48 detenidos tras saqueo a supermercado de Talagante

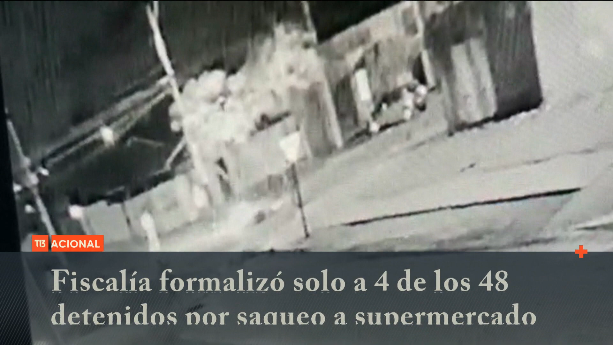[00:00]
Son cerca de las 20 horas y en dos de las cuatro esquinas de este totus, que abarca una cuadra completa en pleno centro de Talagante, se instalan barricadas que bloquean el tránsito.
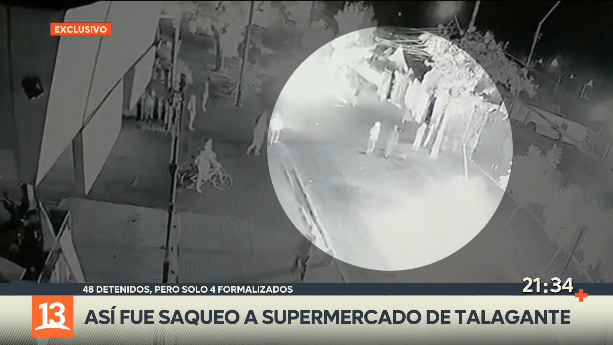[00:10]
Todo parece muy bien coordinado entre quienes se están manifestando, mientras otro grupo comienza a forzar las rejas perimetrales del lado poniente del supermercado y por donde están los estacionamientos.